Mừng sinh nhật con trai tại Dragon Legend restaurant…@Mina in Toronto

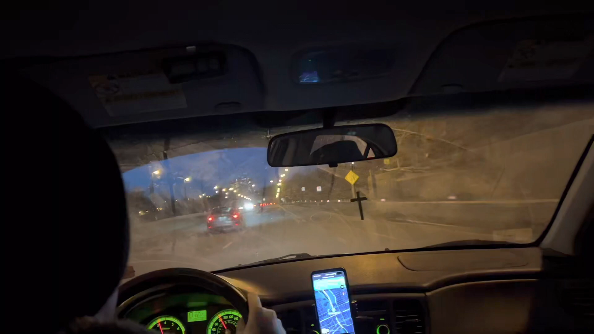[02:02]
Giờ bắt đầu mình đi ra highway nha, nãy giờ mình ở trong phố.
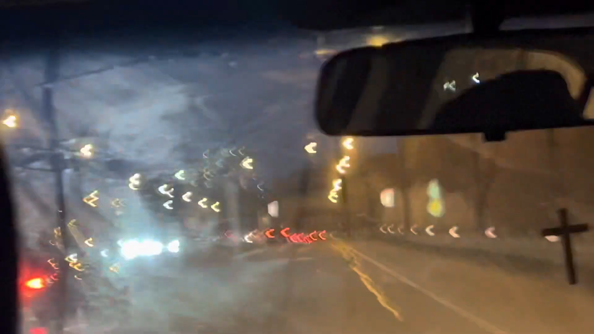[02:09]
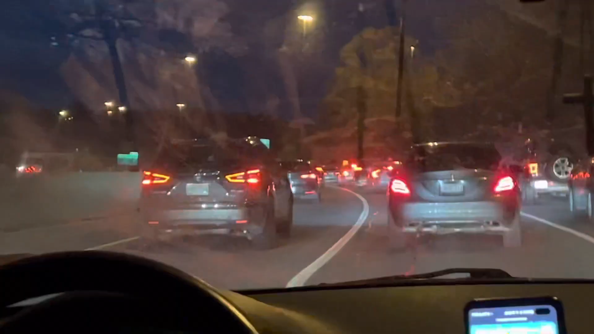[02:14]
Đi ra highway được một khúc á, thì đường á thì bị kẹt xe, xe đi cái nhích, mình sợ thì đến trễ.